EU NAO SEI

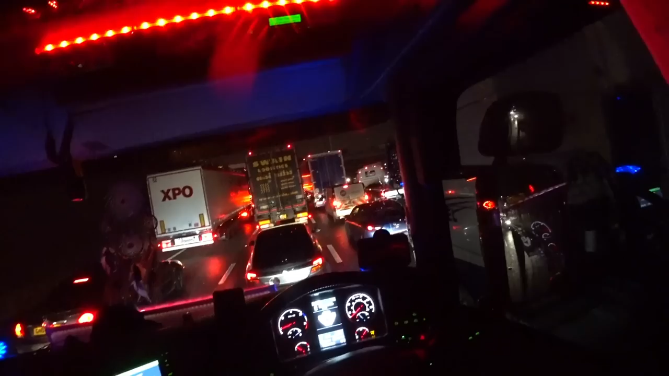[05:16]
Que aí os tanques vai ser escortado por debaixo do rio. Mas se o lado de lá tiver um pouquinho de fila, eles ficam abrindo e fechando o semáforo, porque aí segura o trânsito lá de cá. Ou seja, é um daqueles pontos importantes, né, que liga entre o norte e o sul. E que por mais que eles, sei lá, mexam aí, parece que não tá dando muito resultado, né?
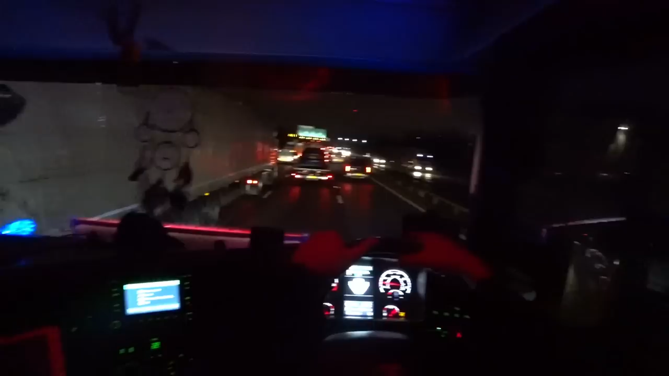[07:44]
Tem bastante carro ainda, mas se você for ver aí, ó. Olha só o tanto de o fluxo, né? De veículo. Como dizemos aqui, né? Veículos comerciais, né? Caminhões. Aí volta naquele assunto de novo lá, né? Cara, tá parado, o cara veio lá de baixo, tá parado no trânsito aqui, tá perdendo tempo, tá, né?
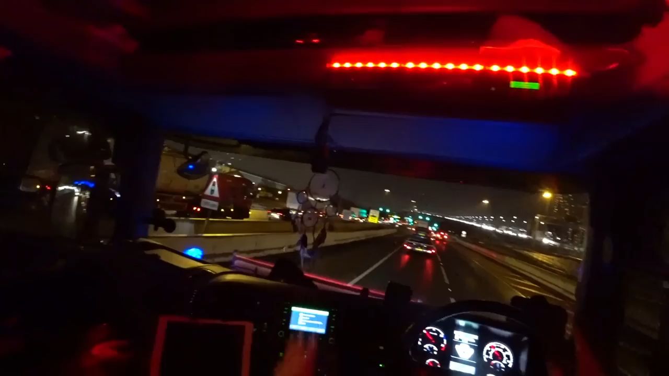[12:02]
Ou seja, aqui tinha as barreiras tudo, né? E tiraram aí, colocaram as câmeras tudo mais pra ficar legal, né? Ficou bonitinho, arrumadinho, ó. Mas não resolveu nada.
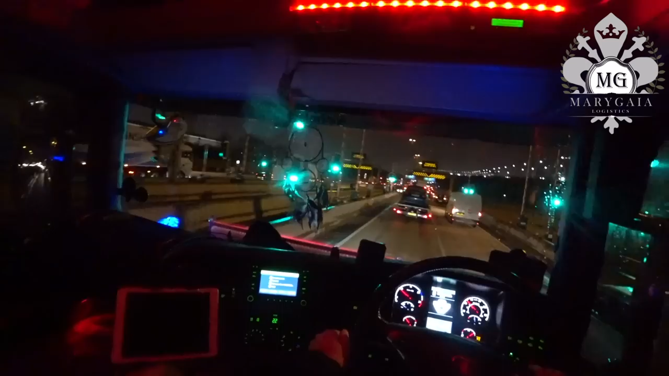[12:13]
Semáforo aí, muitas vezes eles começam a fechar. Fecha o lado de lá, por causa de onde está o semáforo. Do outro lado de lá tem uns tanques, né? Pra deixar eles passarem. E aqui cada segundo, né? Eu falar. Nem minuto não, né? Cada segundo você segurar o trânsito um pouquinho aqui, ele vira uma bolsa pra trás.